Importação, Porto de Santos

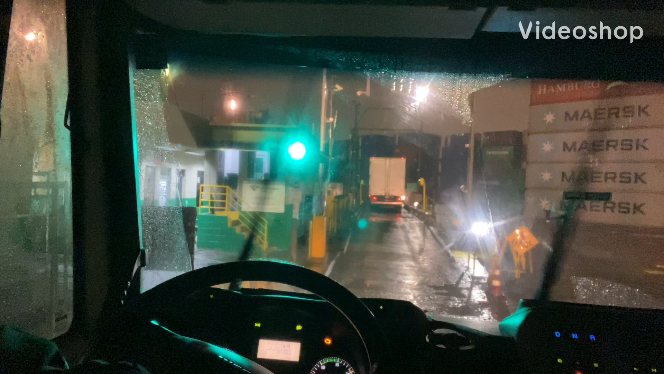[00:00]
Galera, vamos embora. Bom dia, bom dia, bom dia. Terça-feira, 29/6. Terça-feira, 29/6. São 3 horas e 47 minutos. E aí, nego, beleza? Bom dia. Chuvinha aí pra atrapalhar, né, velho?
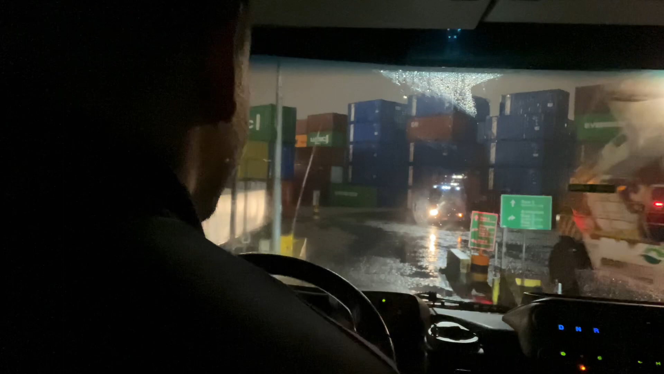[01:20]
Cena de que tá o container. Não tem ninguém pra falar aqui.
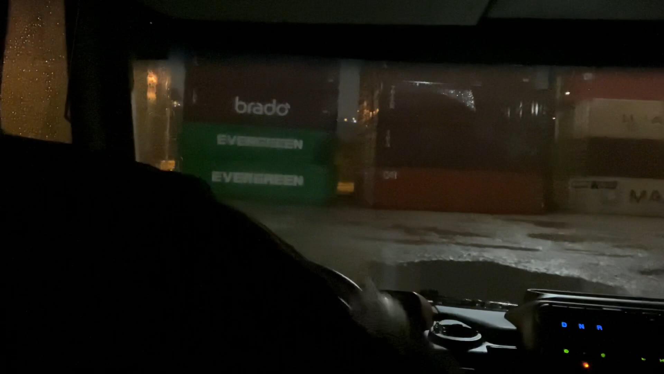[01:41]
Vou dar o balão e aguardar ali na... Posicionar ali, galera. Já volto aí.
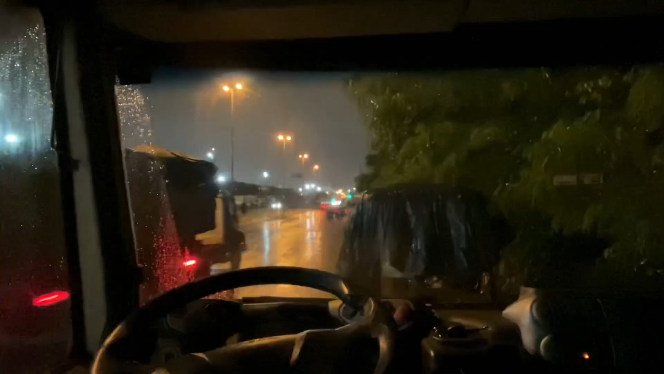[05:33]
Galera, dei uma encostadinha aqui. Encostei aqui. O Diego encostou um pouco mais atrás ali. São 4 horas e 12 minutos.
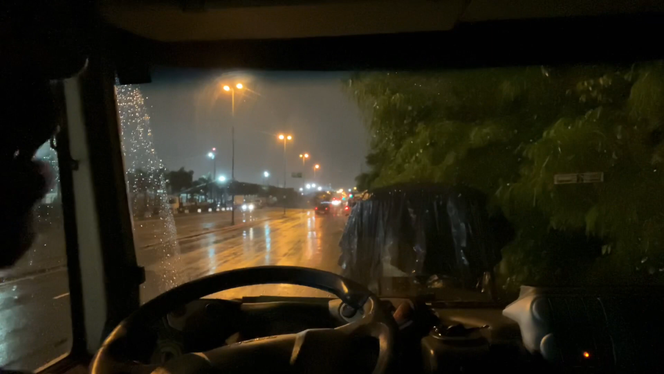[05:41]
Aguardar um pouquinho, porque tá muito cedo para ir para São Paulo. E lá no cliente só pode entrar após as 8 horas. E aí tem uma senhora que traz um cafezinho aqui, bacana. Por volta de 5 e meia ela tá na área. A gente toma um café e acelera pro cliente. Beleza? Isso aí, galera. Terça-feira, dia 29/6. São 4 horas e 12 minutos. Beleza? Ontem, dia 28, eu retirei o caminhão. Finalizou a instalação lá do rastreador. E hoje, dia 29, já estamos no trabalho. Beleza, galera? É isso aí. Vamos aguardar aí o cafezinho aí.
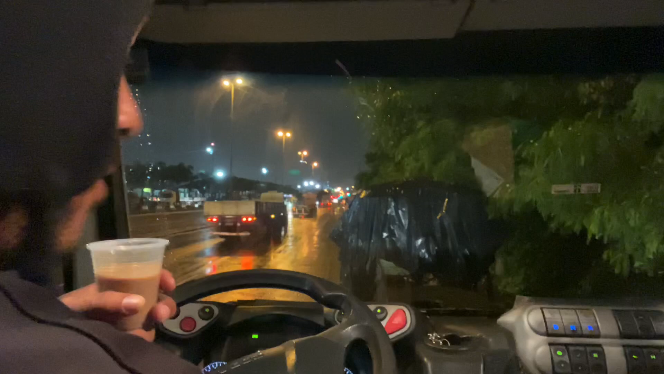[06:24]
São 5 horas e 34 minutos. O Diego tá acelerando, já saindo aí. Vamos embora, vamos para o cliente, São Paulo. Vamos nessa.
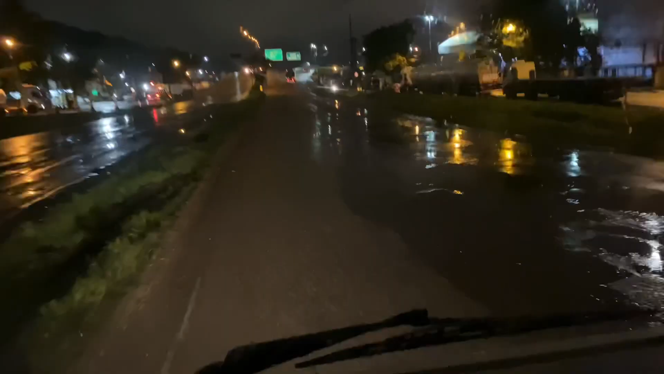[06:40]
Galera, vamos embora. Deixando o porto, vamos acessar agora a rodovia Anchieta. Vamos subir pela Anchieta. E aí o nosso destino é avenida, mais precisamente avenida Presidente Wilson.
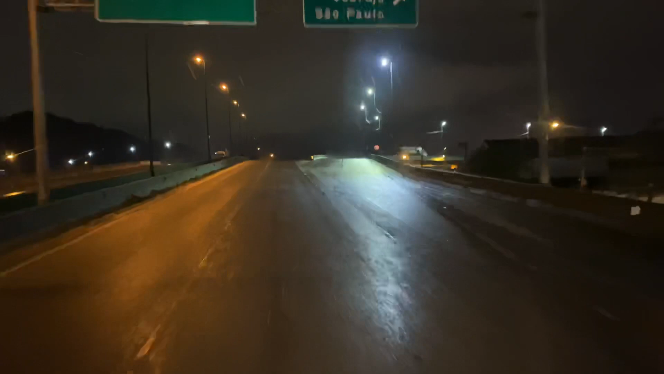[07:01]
São Paulo ali é Moca, né? Centro ali. É isso aí. Vamos nessa.
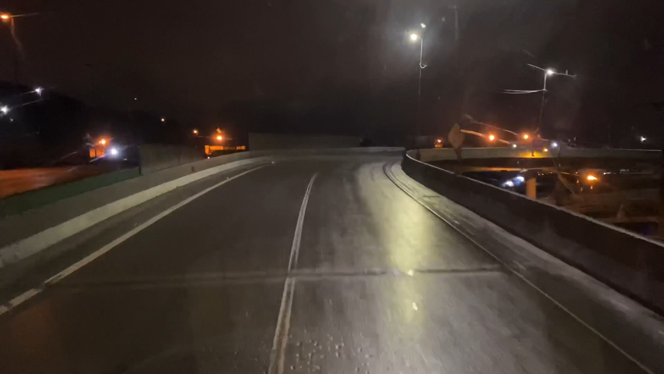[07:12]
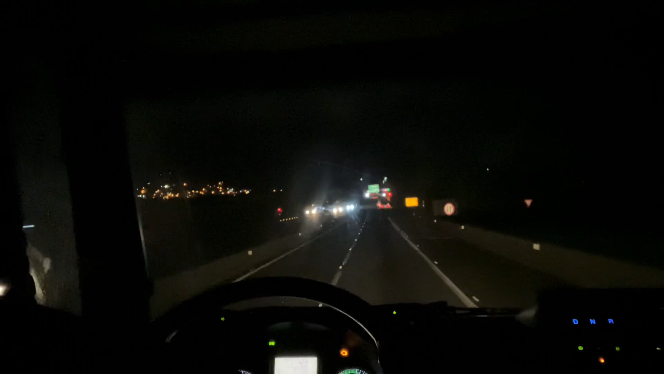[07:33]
As pegadinhas, né, ó, fechada. Mas se você passar direto, alguns amigos dizem que tá chegando multa.